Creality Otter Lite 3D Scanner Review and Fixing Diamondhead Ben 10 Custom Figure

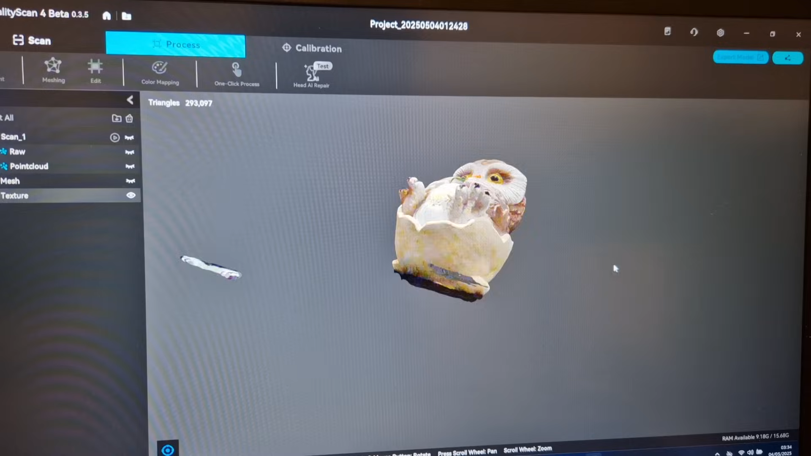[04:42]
And you can see here this is the first scan I've ever done with this scanner and it came out very very well.
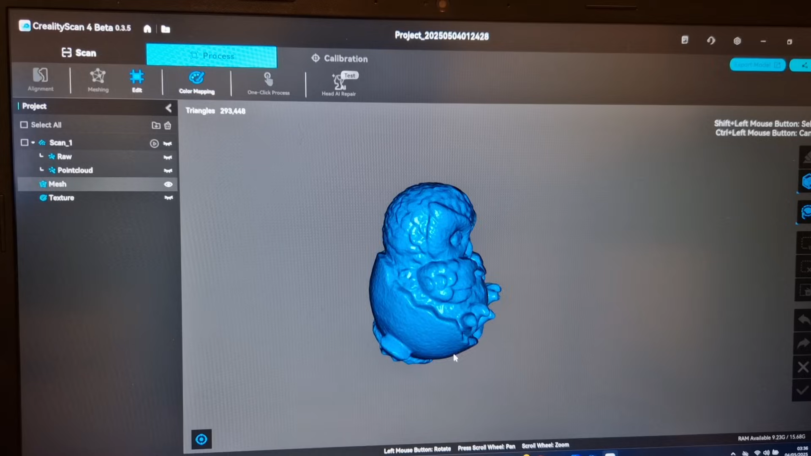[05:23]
I also should have used the plain hole fill for the bottom rather than the curve because obviously it's rounded the bottom hole rather than just leaving a flat surface.
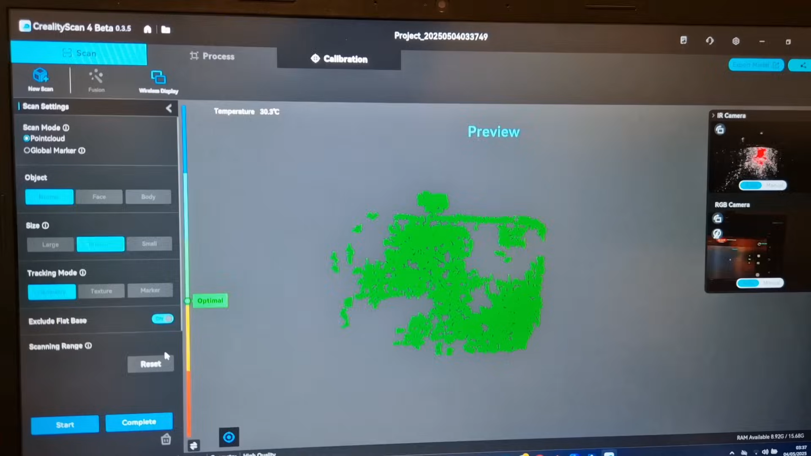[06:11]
actual scanner and what it's seeing and you can see the three viewports here so at the top right you've got the infrared camera underneath
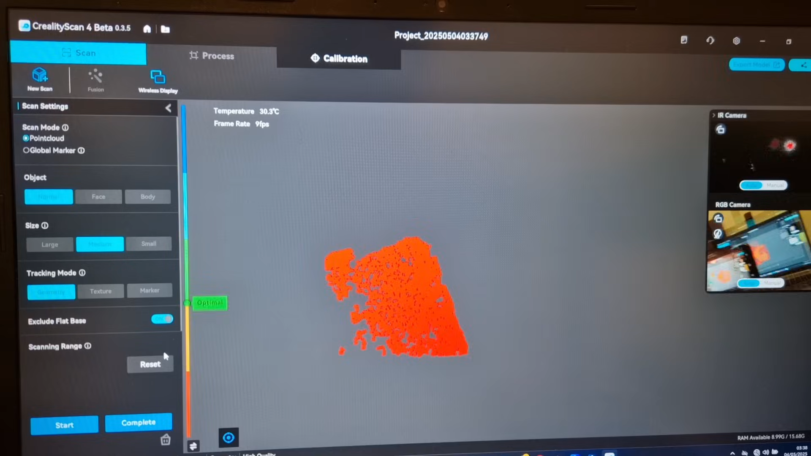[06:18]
that you've got the rgb camera which is just kind of a normal camera but you can see my face now and then you've got the actual scan and the data of what the scanner itself is picking up.
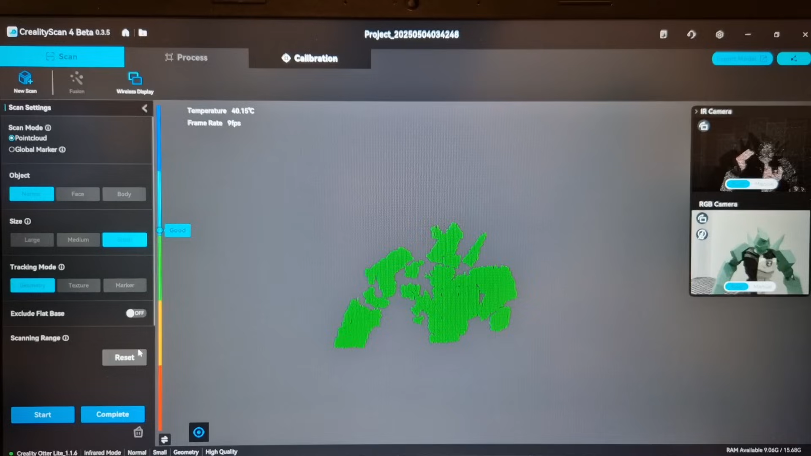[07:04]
are actually indicators so the range at the side where it shows
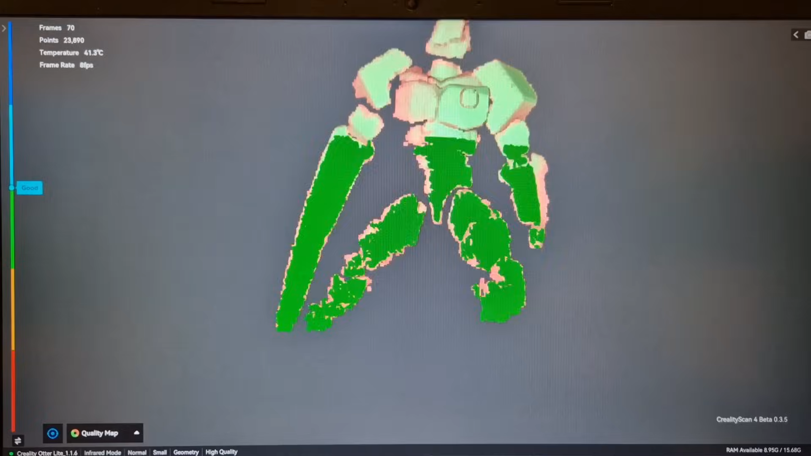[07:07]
you whether it's good optimal or like poor for the scanning distance those colors come through
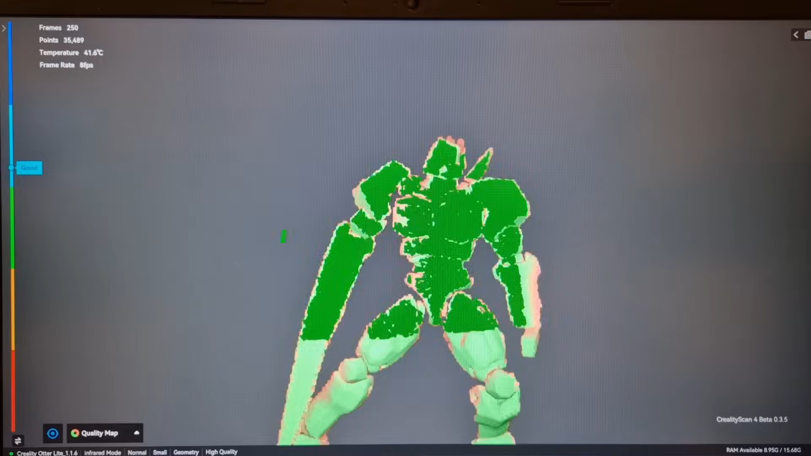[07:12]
on the back of the buttons and it will show you without having to look at the screen whether you're too close or too far. And you see the tracking for this is actually just incredible.
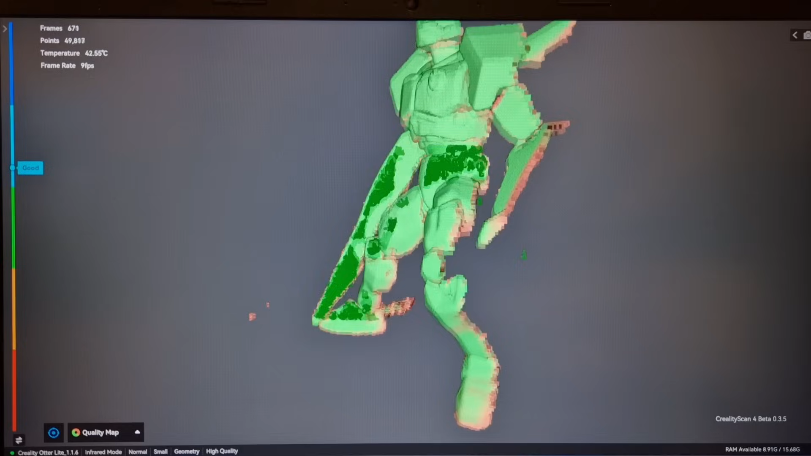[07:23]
So I've got experience with scanners before obviously and this is possibly the best tracking I have seen.
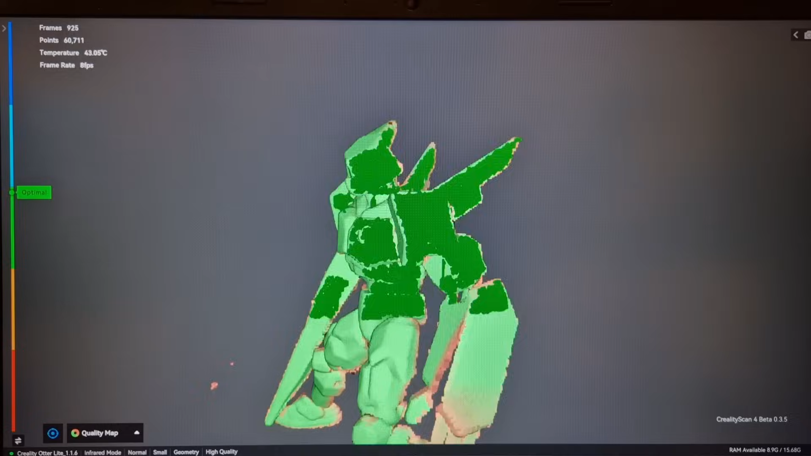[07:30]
Like I haven't had to put any spots on it for its track it's picking up the black the pearlescent green and the white without any issues it's just it's picking up everything very well you can see
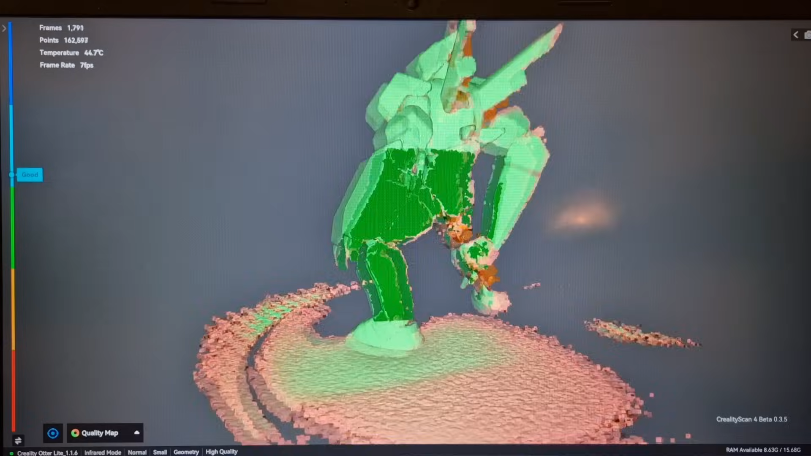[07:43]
it glitches out very occasionally and that's because I'm moving the scanner too far away and it loses its kind of landmarks
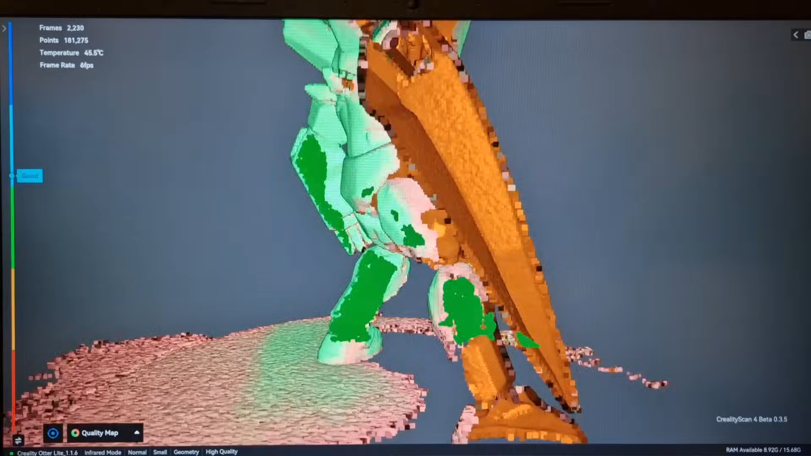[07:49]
of what it's using to maintain that stability but if you go back
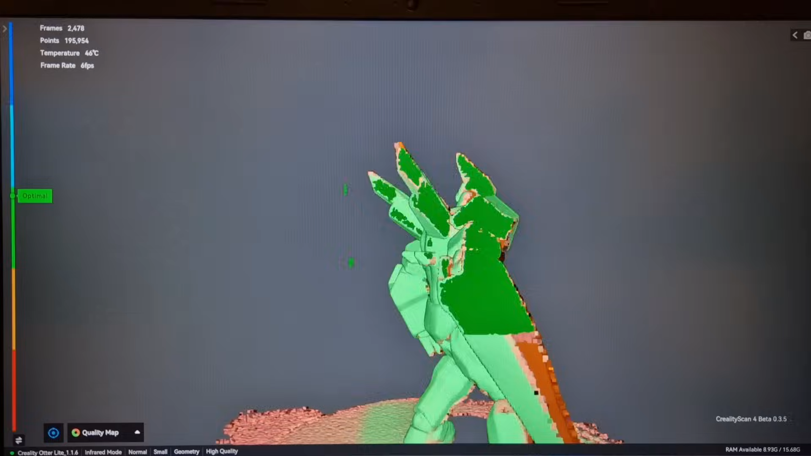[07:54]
to an area you've already scanned it recalibrates where it was and it fixes itself.
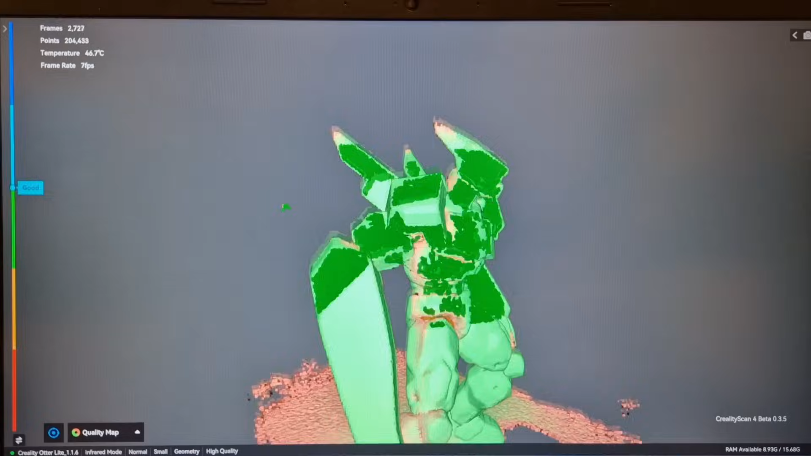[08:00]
So all of these issues are just my blunders and it does a very good job of catching all of this detail like
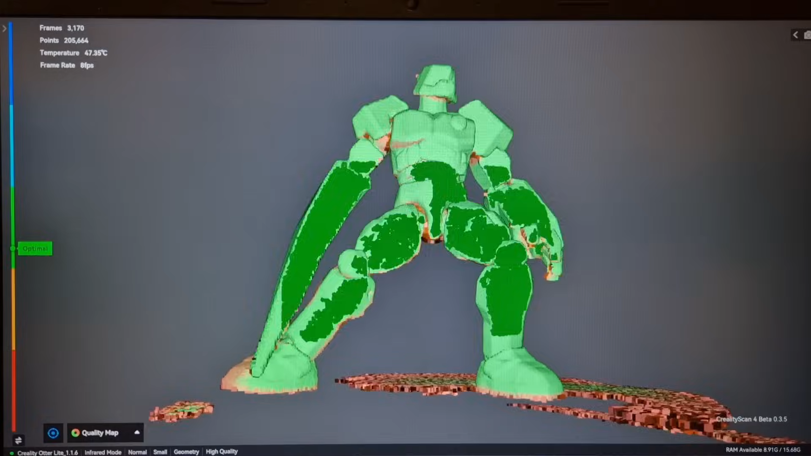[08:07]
there is no discrepancy between the black the white and the pearl green and you've got metallic flake in there so this is a very impressive thing to be able to scan as well as it has.